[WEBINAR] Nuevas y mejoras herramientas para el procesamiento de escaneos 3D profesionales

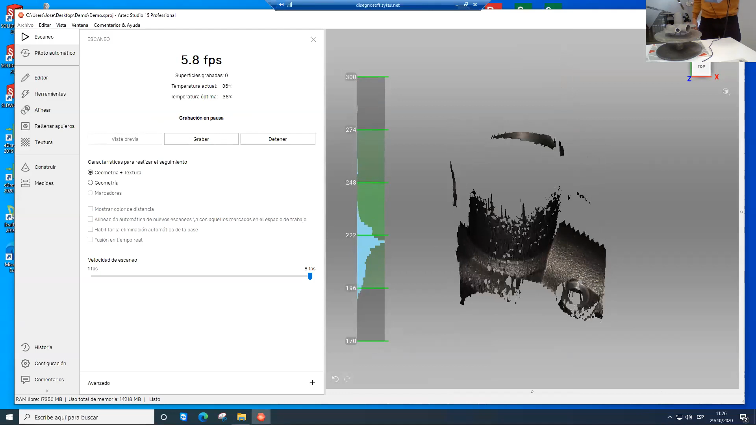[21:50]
Entonces, cuando previsualizamos, ahí estamos sobre el objeto, tenemos un mapa de distancia, fíjense que si nos acercamos hacia el objeto o nos alejamos,
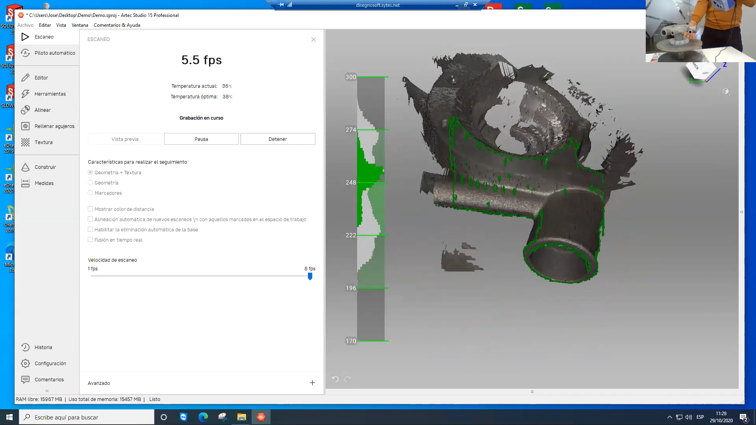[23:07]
Entonces, fíjense que este escáner captura hasta 8 fotogramas por segundo.
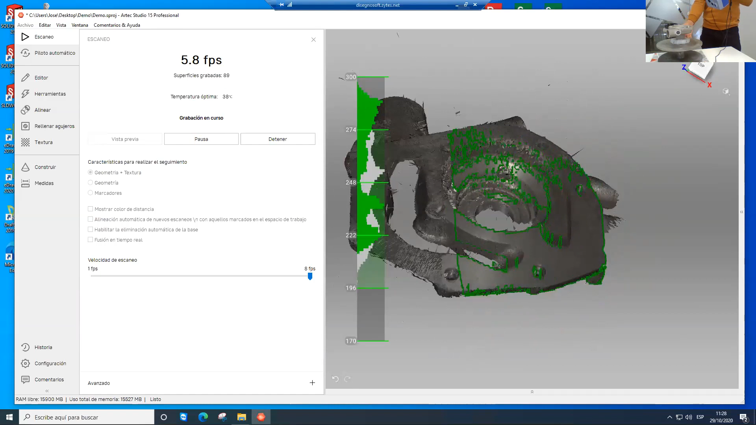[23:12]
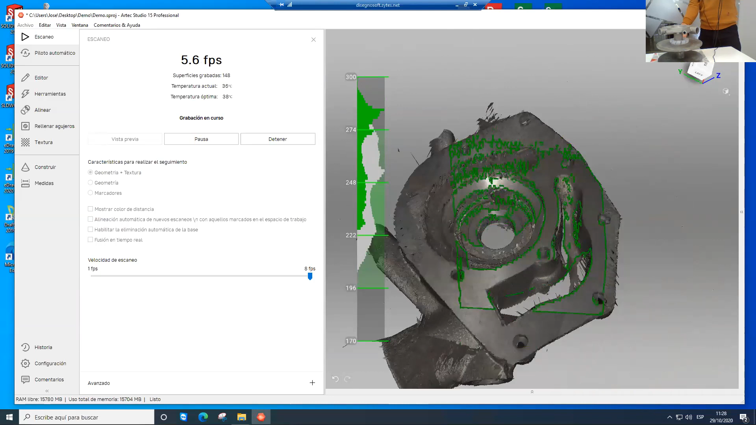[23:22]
Entonces, bien, digamos que ahí tenemos otra parte, y esta pieza nosotros podemos escanearla sobre tres zonas, ¿sí?
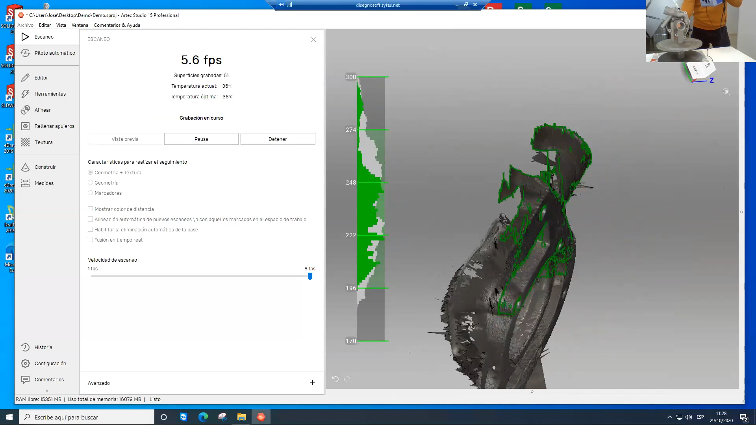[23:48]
Tenemos que, básicamente, mirar la pantalla, ¿sí?
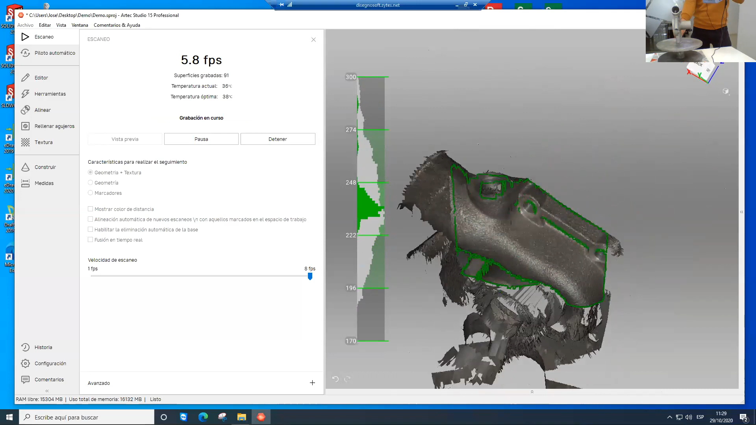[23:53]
Que es donde se nos está reconstruyendo nuestra información.
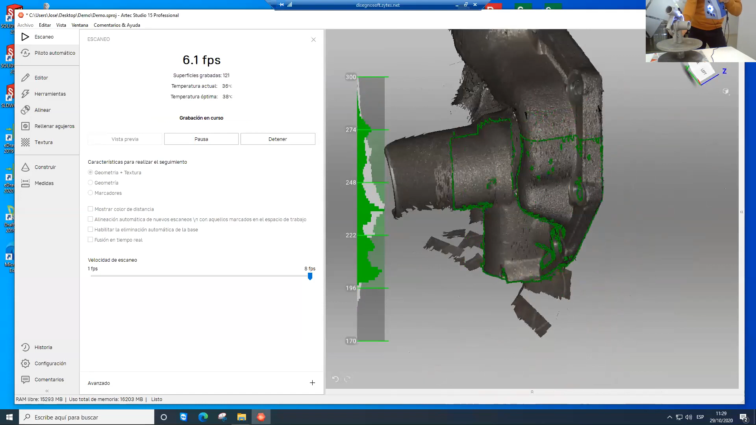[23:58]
Bien.
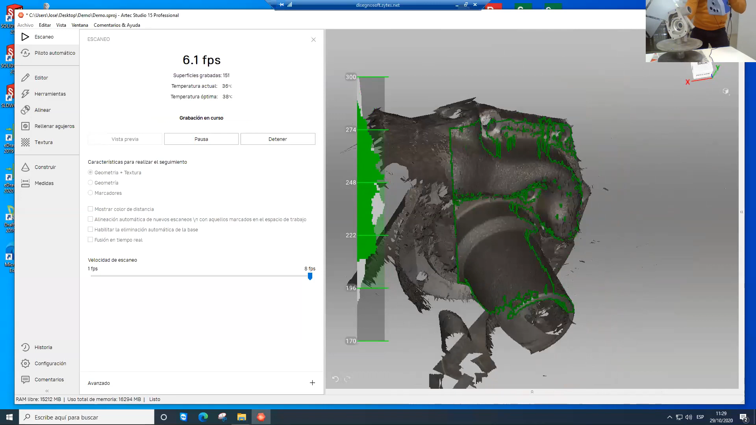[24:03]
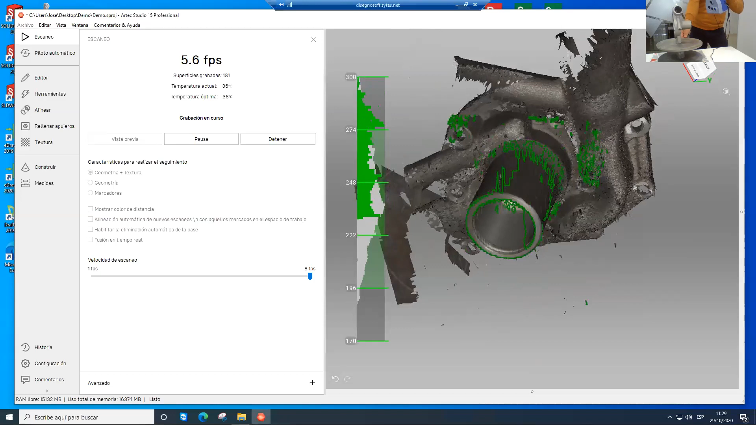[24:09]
Entonces, bien, perfecto. Digamos que ahí ya tenemos, básicamente, nuestra pieza escaneada inicialmente. Entonces, una vez que hemos realizado esto,
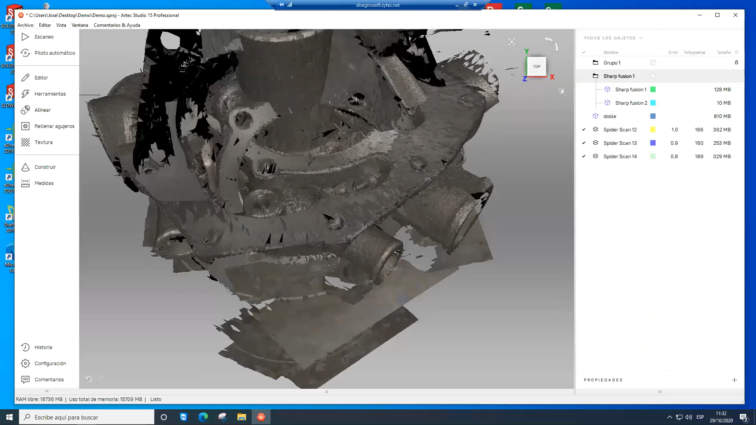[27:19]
digamos que vamos a ir a nuestra pieza para visualizar lo que hemos realizado.
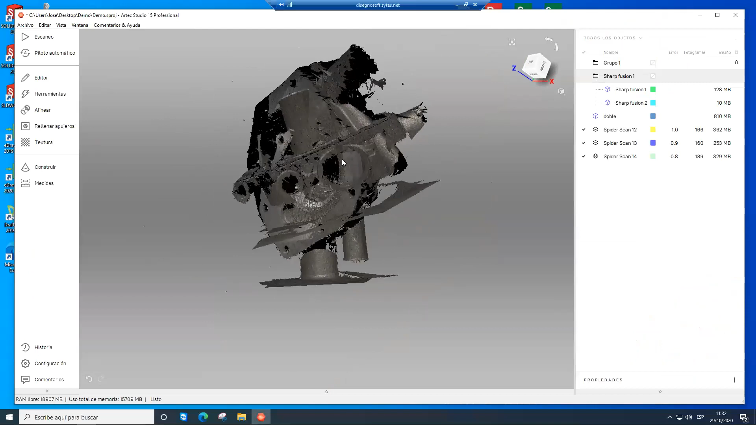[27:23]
Fíjense que se me agregaron tres escaneos, ¿sí?
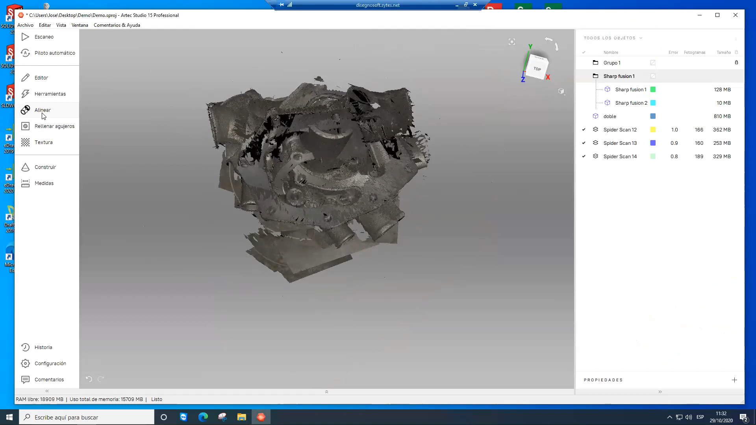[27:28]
Entonces, inicialmente vamos a ir a la herramienta de editor.
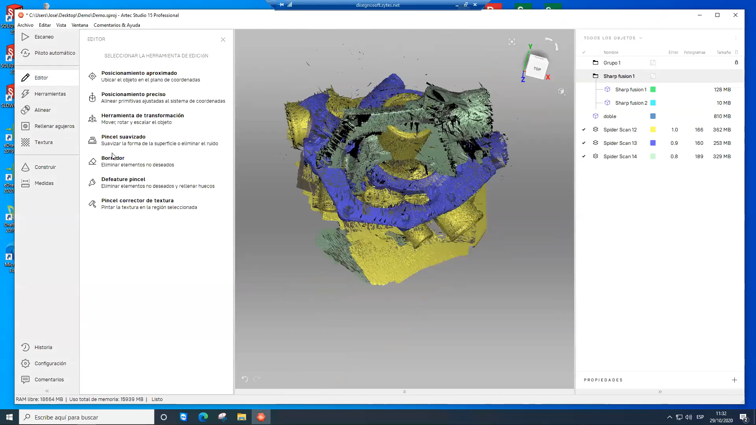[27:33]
Bien. Entonces yo voy a editar, voy a borrar, ¿sí? Voy a habilitar una sola selección. Entonces fíjense que acá tengo la base, tengo la pieza.
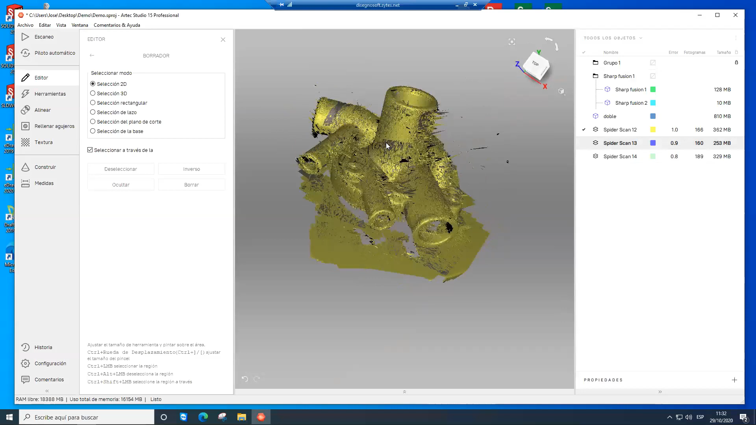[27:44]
Entonces, digamos que yo a esta la voy a decir selección de la base.
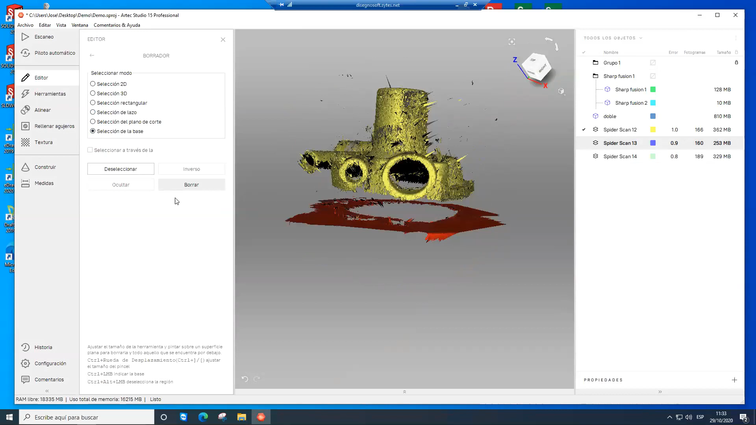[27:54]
Entonces ahí me la selecciono toda la base en automático y le digo borrar.
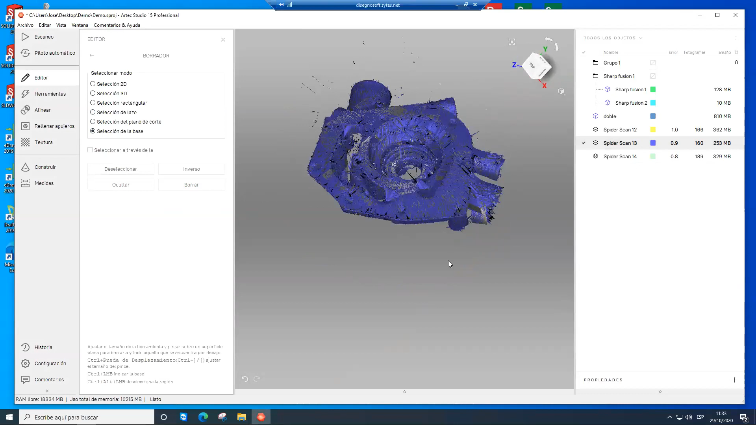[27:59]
A esta segunda, ¿sí? Bueno, acá no tenemos, digamos, tanta base.
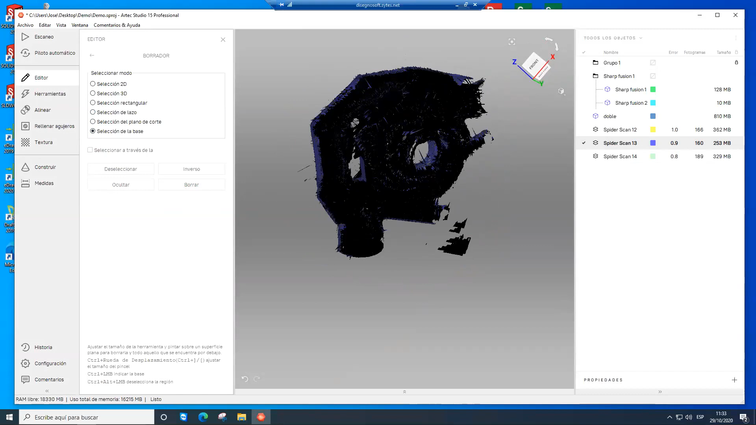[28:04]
Y fíjense que acá podemos ver la selección de lazo que les indicaba anteriormente.
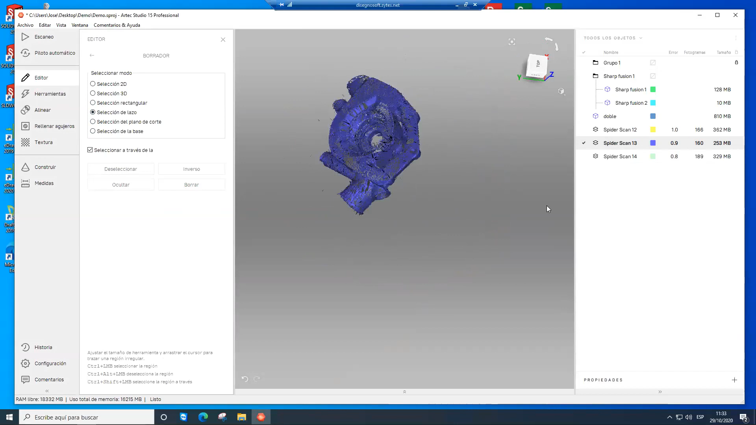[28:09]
Que anteriormente, en versiones anteriores de Arte Estudio 15, esta herramienta de selección de lazo, teníamos que nosotros, de forma manual, precisar, ¿sí?
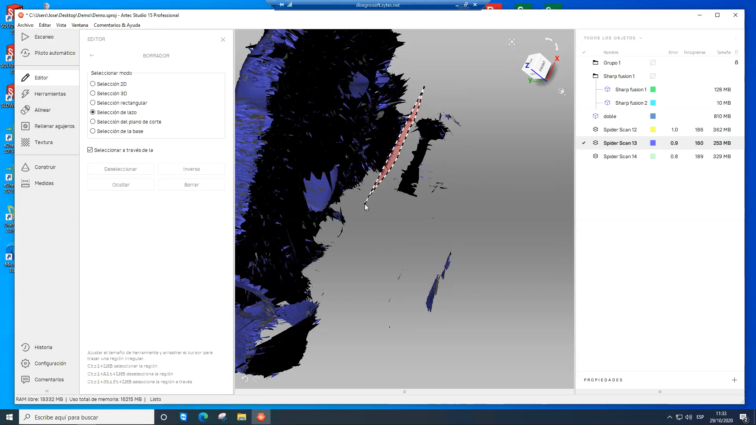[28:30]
Y la selección para eliminar esta superficie externa del objeto principal. Ahora nosotros, fíjense que nosotros tenemos que podemos desplazarnos, ¿sí? Cerca de la superficie, con una línea recta, digamos, y poder borrar esa información. ¿Bien?
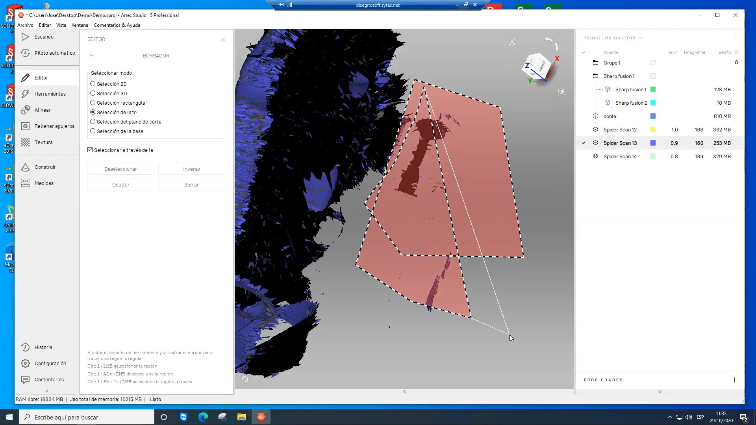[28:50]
Esto, esto, esto es una herramienta bastante importante, como lo dije anteriormente, porque es muy utilizada, ¿sí? En el proceso inicial de algoritmo. ¿Bien?
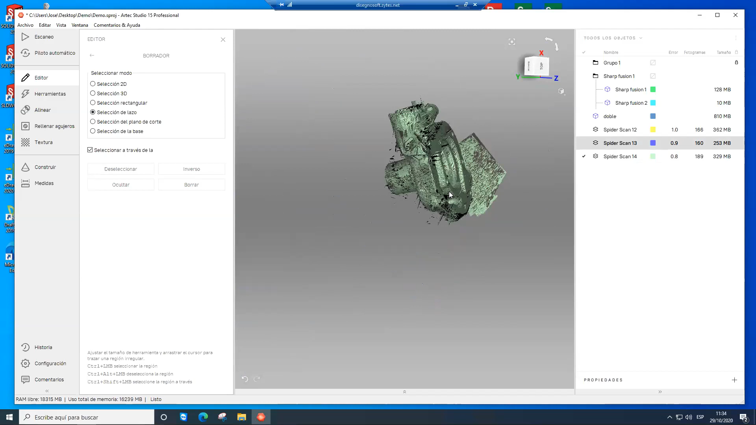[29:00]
Entonces acá vamos con la otra. Y acá le podemos decir selección de base.
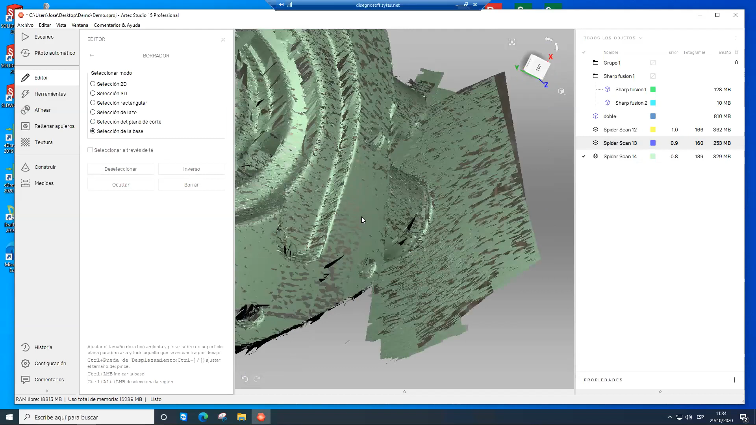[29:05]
Ahí seleccionamos la base y le decimos aceptar.
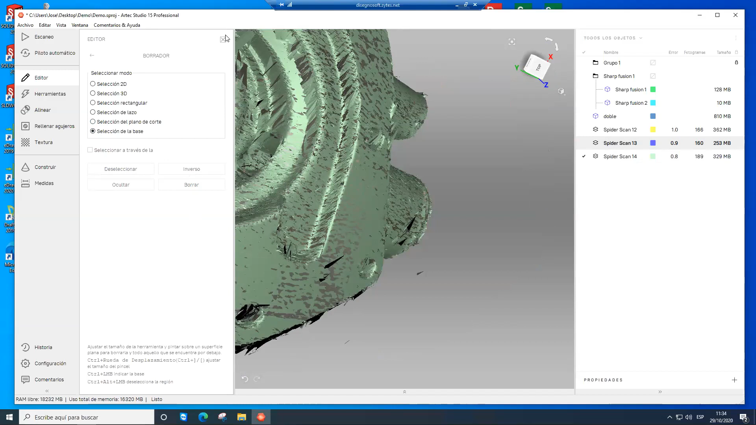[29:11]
¿Bien?
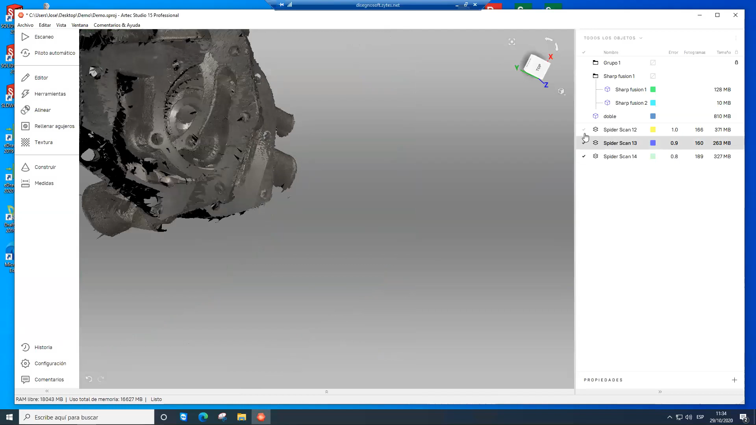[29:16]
Entonces, una vez que tenemos este proceso, habilitamos nuestros tres escaneos. Vamos a la herramienta de alinear.
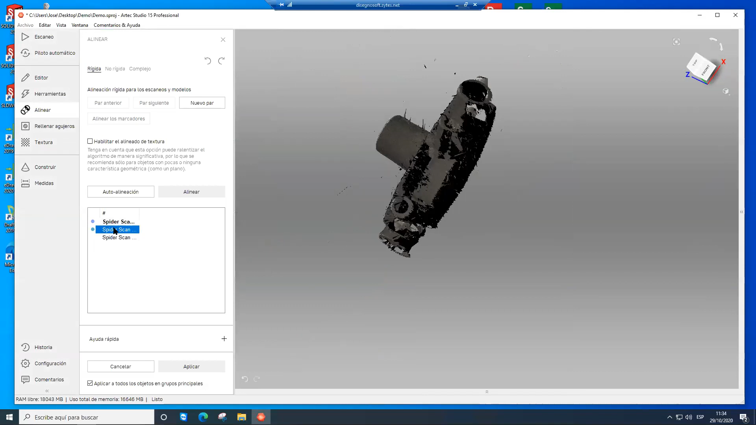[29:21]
Seleccionamos los escaneos.
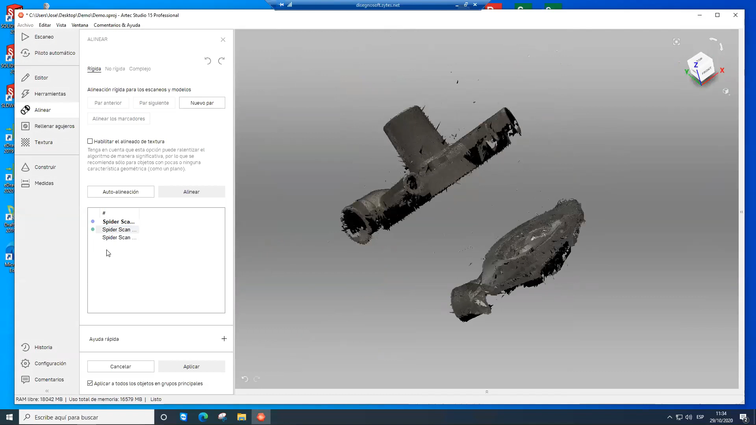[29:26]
Digamos que inicialmente vamos a alinear estos escaneos, ¿sí?
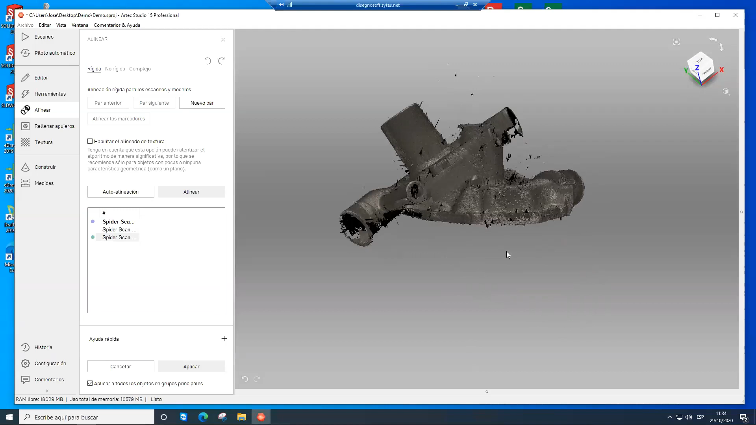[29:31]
Entonces los posicionamos y seleccionamos,
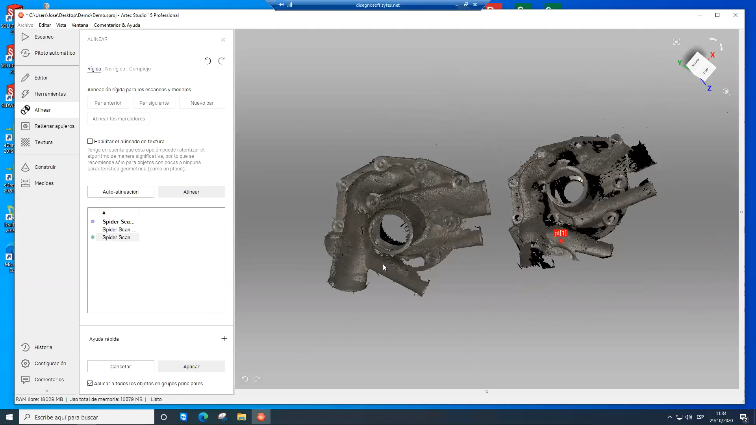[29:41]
digamos, de forma manual, seleccionamos tres puntos. Estos puntos no deben de ser exactos, pueden ser aproximados, ¿sí?
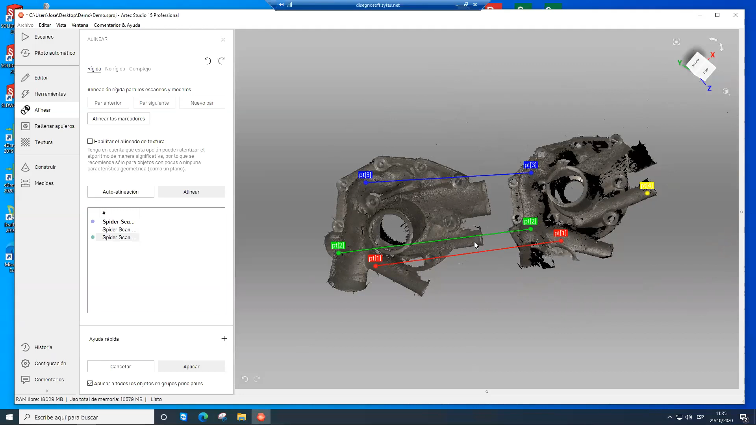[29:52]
Y ahí le decimos alinear. Ahí se me va ubicando en automático y habilitamos el tercero, el tercero.